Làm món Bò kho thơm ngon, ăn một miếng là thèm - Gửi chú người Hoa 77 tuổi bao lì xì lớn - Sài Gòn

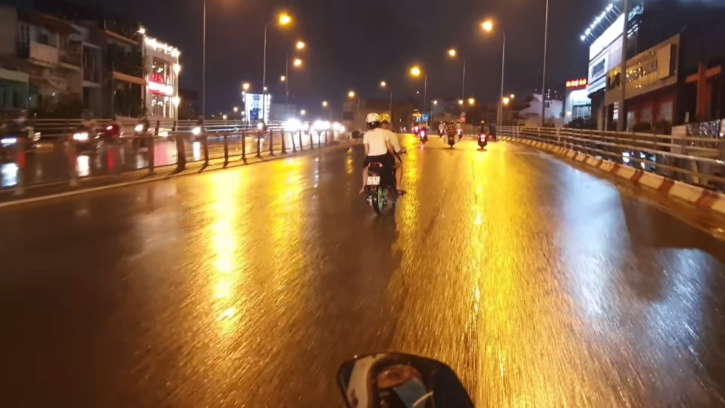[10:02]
các bạn nhìn xuống mặt đường nè, bước dê không mà đẹp ha, ánh đèn vàng còn chói lóa, nó phản quang lên á, cái màu nước á.
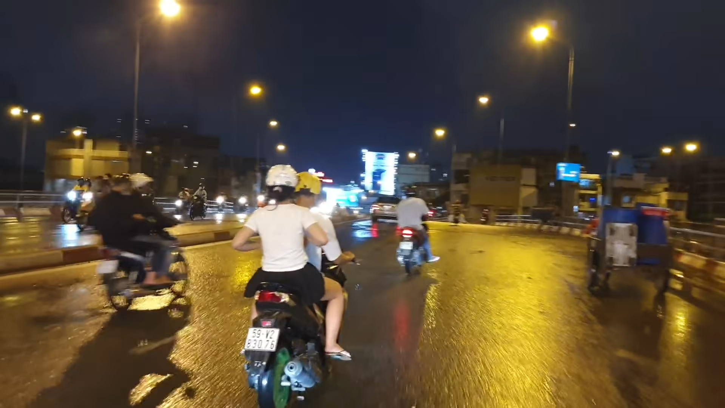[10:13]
Đây là cầu Trà Vào quận 8, qua bên kia quận 5. Đẹp quá trời luôn các bạn. Những cái nước đó là cái đèn vàng nó phản quang lên đẹp quá trời.